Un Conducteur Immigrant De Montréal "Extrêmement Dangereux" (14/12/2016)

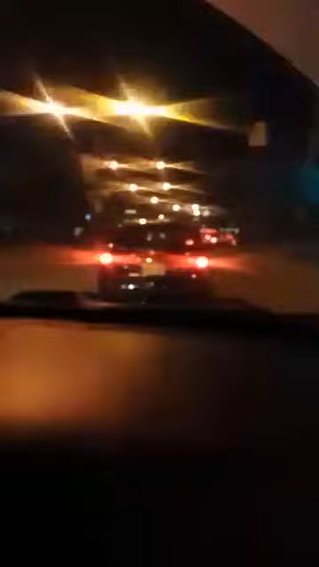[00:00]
C'est en place C'est J94 JFF Il passe sur une rouge et il fait écraser 2 piétons C'est un estu débile mon gars On va voir c'est quoi un débile mon gars Hein? Filme-en en face mon gars Filme-en en face